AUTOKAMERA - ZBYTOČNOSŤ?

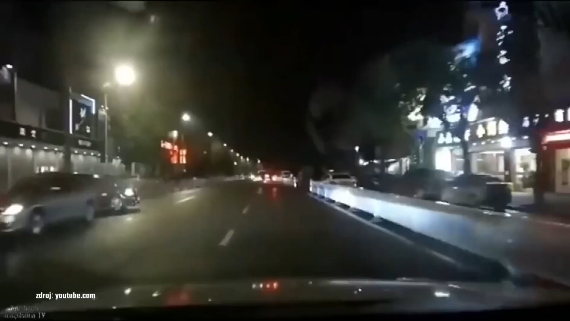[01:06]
Nahrávanie začína v momente naštartovania vozidla.
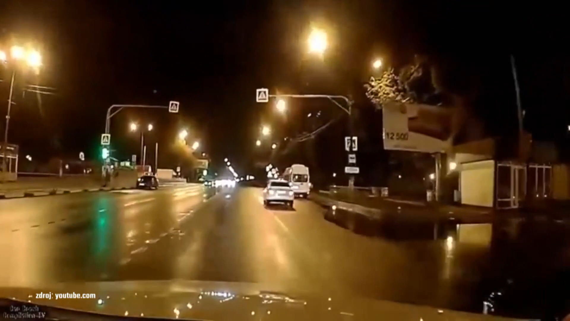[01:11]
V prípade nehody sa jednominútová videosľúčka automaticky uloží vďaka tzv.